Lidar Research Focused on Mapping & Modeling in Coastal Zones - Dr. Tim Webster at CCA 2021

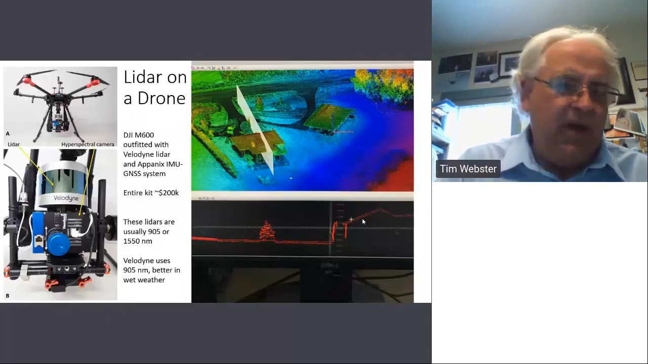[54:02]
now if you really look close you might see that there's there's two lines here which tells us we have a a bore sighting issue um that needs to get tightened up with uh with this particular sensor uh there's an example nathan kroll is just uh adjusting the system we're about
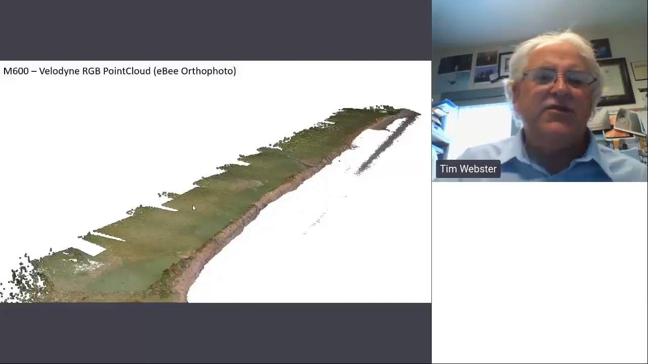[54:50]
must have pitched to the left or the right and just showing you the
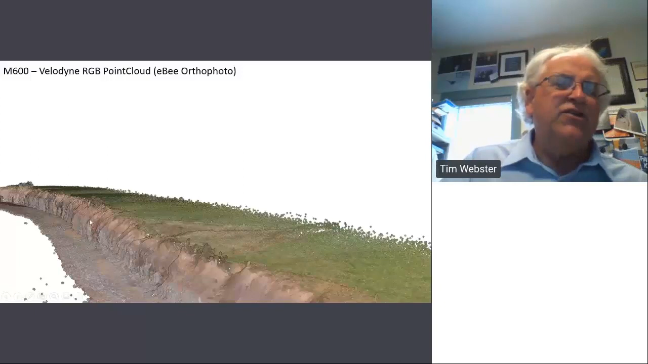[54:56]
definition of uh you know can this replace the mobile lidar system as an example and
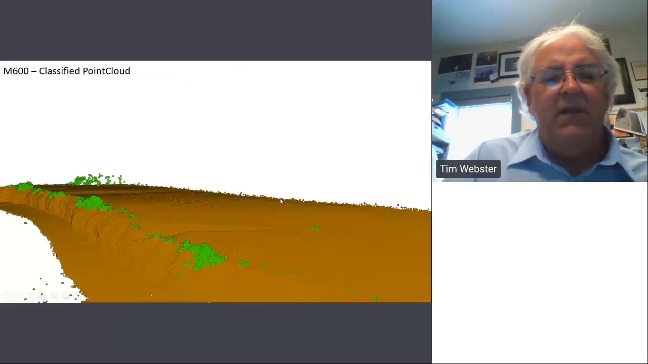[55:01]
the beautiful thing of this is it's all direct geo-referencing with the imu but we always need to check on those things and uh make sure everything is working and and we can see that there's been significant erosion in the last 10 years
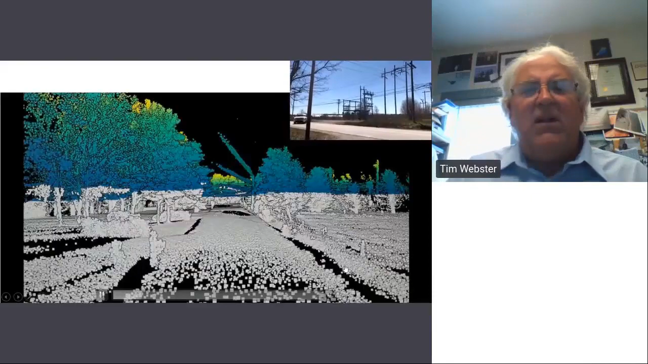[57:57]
point cloud uh that was captured in the ouster um during this little survey
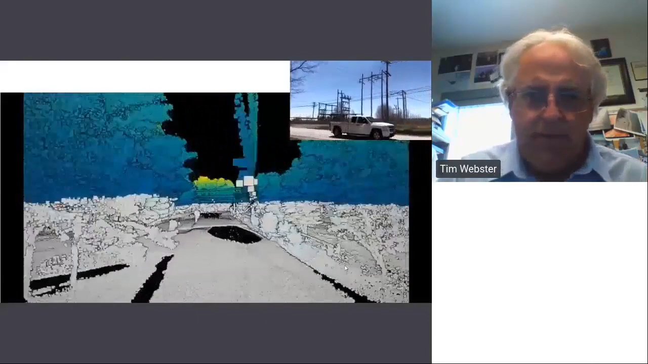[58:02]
so there are the power lines were colored just by an elevation here
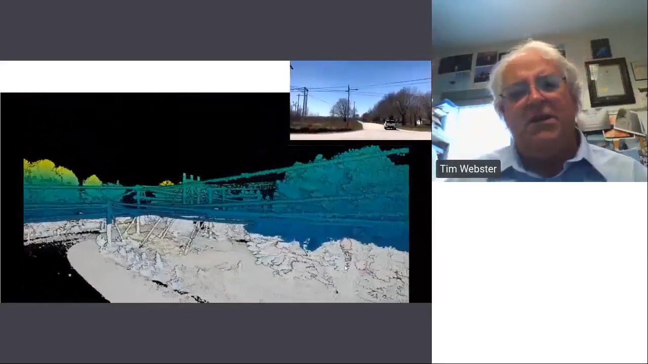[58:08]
very simple and we can see this little substation and
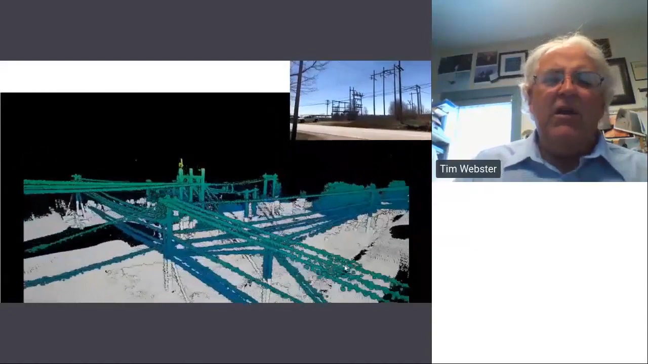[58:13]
all of the lines coming into it um captured as we
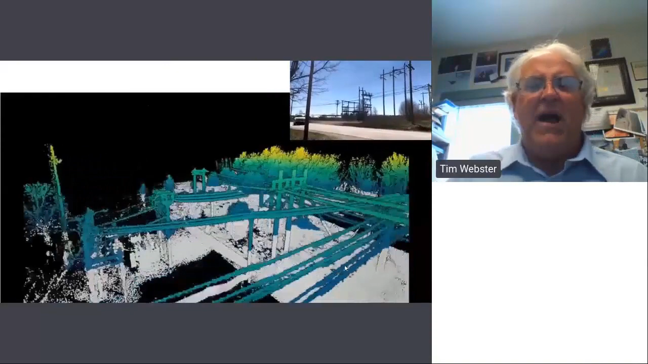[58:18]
went around that small little track okay so here
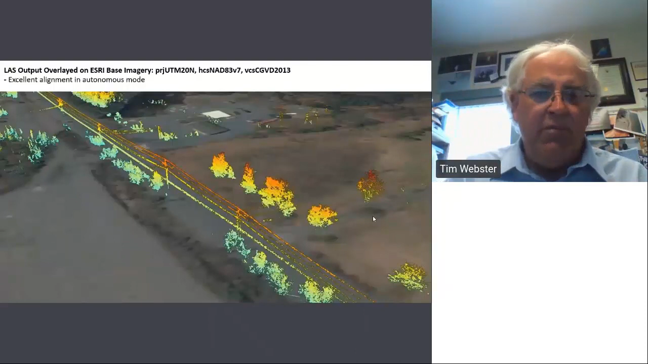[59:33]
the reach um the accuracy is fairly impressive it's not a mobile mapping system to the same degree that uh leica optech or regal would be producing but from ns powers perspective it more than meets their needs and there we are mapping the uh the the lines themselves we have a
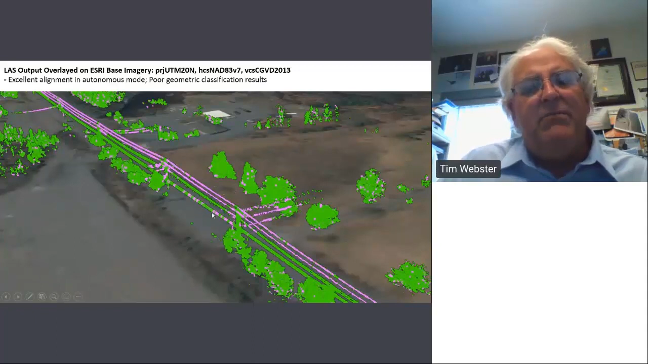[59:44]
little bit of misclassification with uh down near the road and of course you know lidar has gone mainstream when they're